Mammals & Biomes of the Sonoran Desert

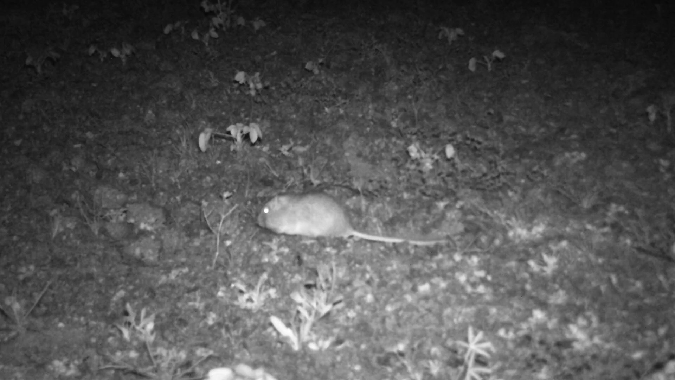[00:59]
The endangered kangaroo rat is able to survive without access to open water.
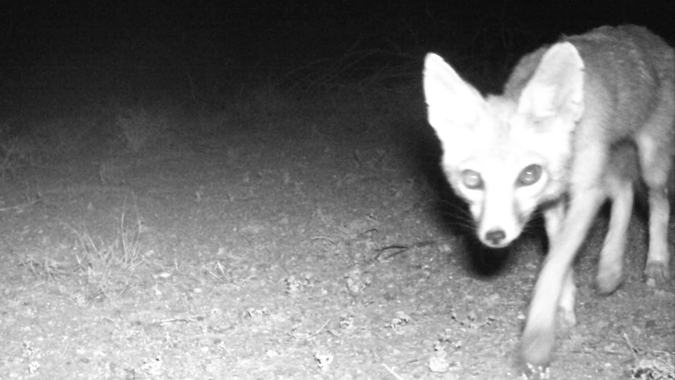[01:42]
Large ears give the kit fox excellent hearing and help to lower its body temperature in the desert heat. Much like kangaroo rats, they rarely need to drink water.
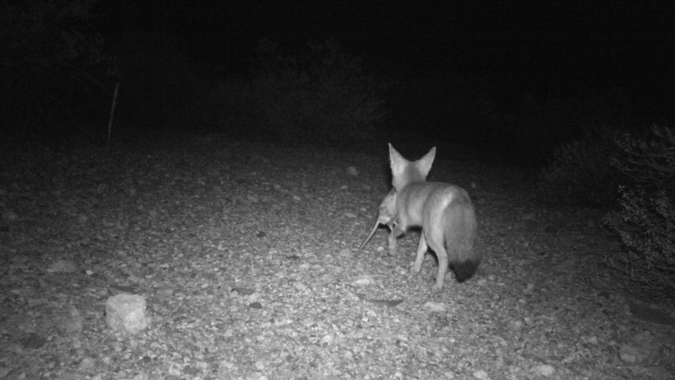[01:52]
They can achieve hydration just by eating their prey.
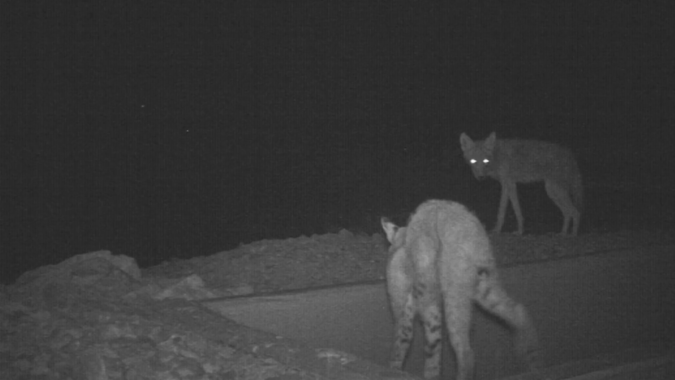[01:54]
Many Sonoran desert mammals are nocturnal, allowing them to avoid being out during the heat of the day.
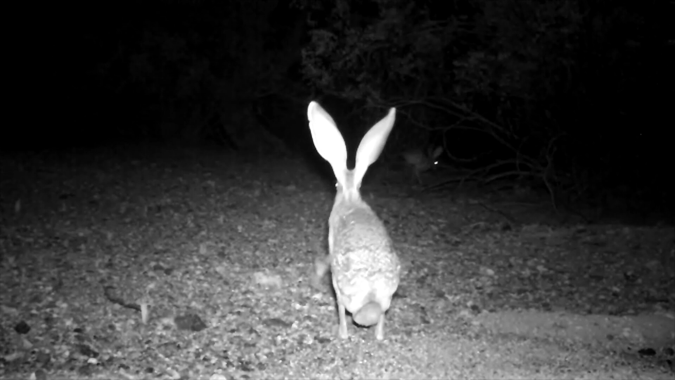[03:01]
Despite its name, the jackrabbit is a type of hare. Unlike rabbits, hares are born with fur and sight.
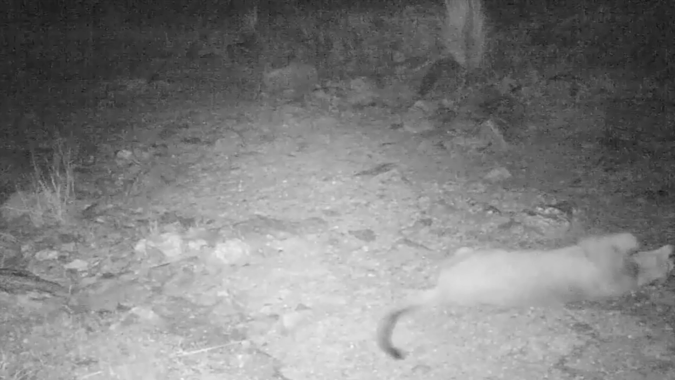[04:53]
Mountain lion cubs have spots until they reach one year of age.
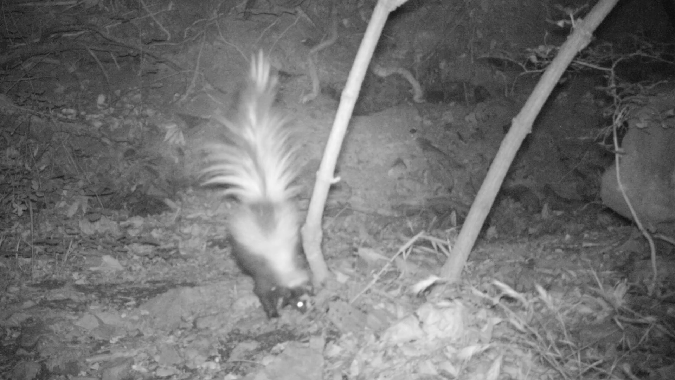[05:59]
There are four different species of skunk in the Sonoran Desert.
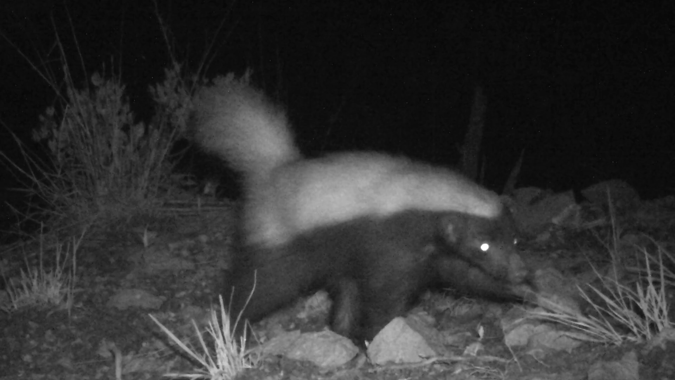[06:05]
Striped, hog-nosed, hooded, and spotted.
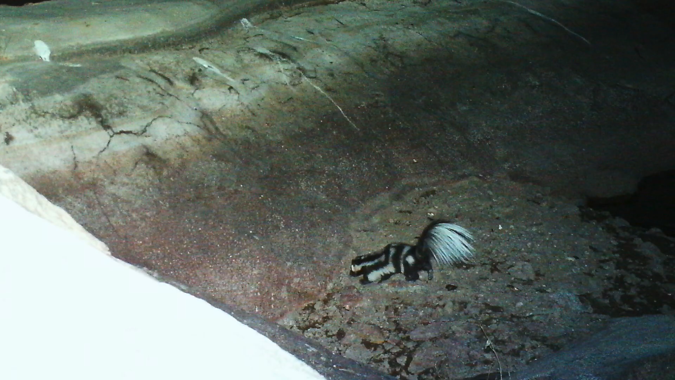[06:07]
All skunks are nocturnal and use their greatest weapon when frightened or defending themselves and their territory.
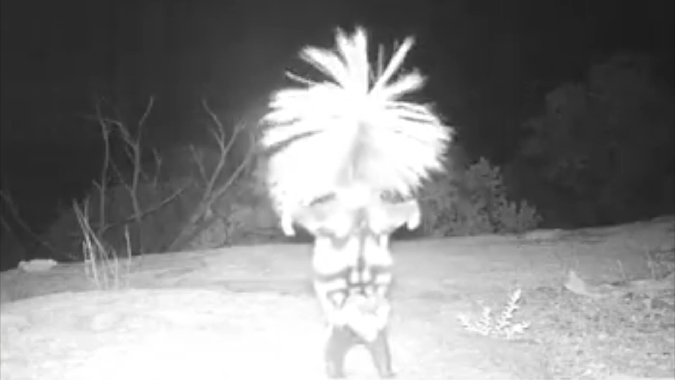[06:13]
This weapon is a spray that skunks produce via scent glands under their tail.
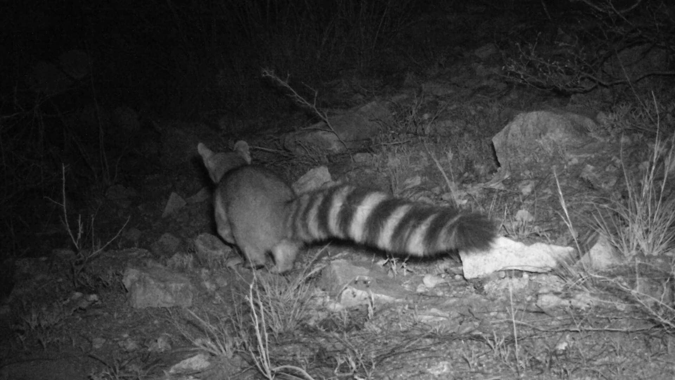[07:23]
Arizona's state mammal, the ringtail, can be found in riparian systems. These wide-eyed creatures are nocturnal.